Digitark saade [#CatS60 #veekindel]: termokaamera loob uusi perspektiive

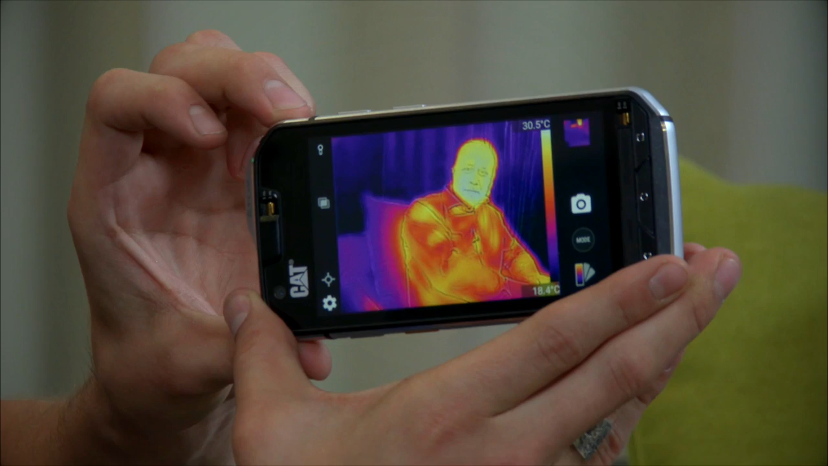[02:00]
On screen: scale top 30.5°C, scale bottom 18.4°C
Eks siis sooju siin ilusti näha. Näen isegi palju sila kraade nii-öelda.
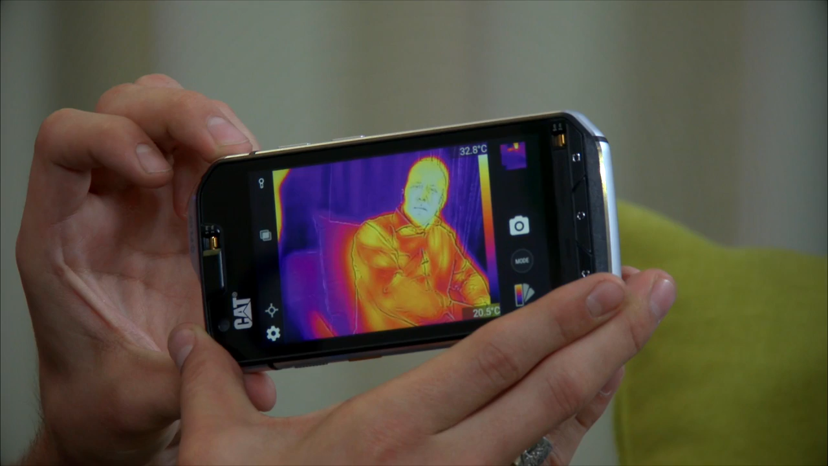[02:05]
Praegu välja annad. No, palju ma siis olen.
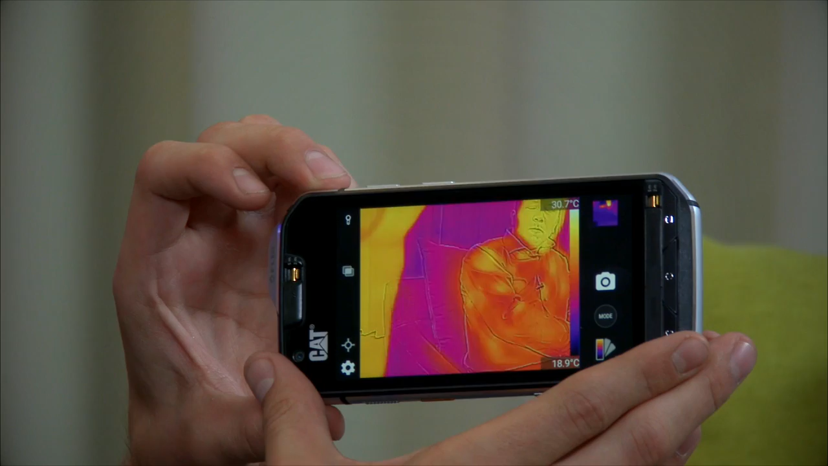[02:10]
On screen: scale top 30.7°C, scale bottom 18.9°C
Mul võiks praegu olema päris kõva temperatuur. Et kell, tead. See naha peal on 31,9.